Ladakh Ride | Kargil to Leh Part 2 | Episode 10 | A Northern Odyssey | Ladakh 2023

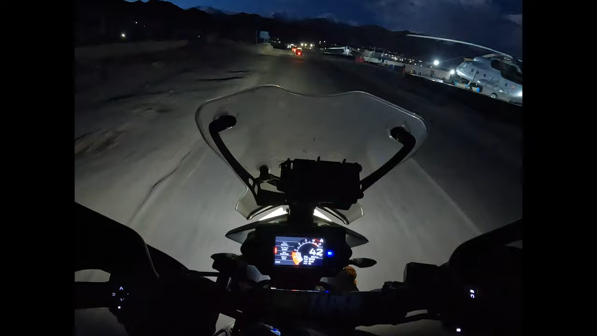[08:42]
तो गाइस, ये लेफ्ट राइट साइड में आप जो लाइट्स देख रहे हो दैट इज लेह सिटी, और अराउंड 3-4 किलोमीटर और जाना है, उसके बाद विल एंटर लेह सिटी। चांद छुपा बादल में,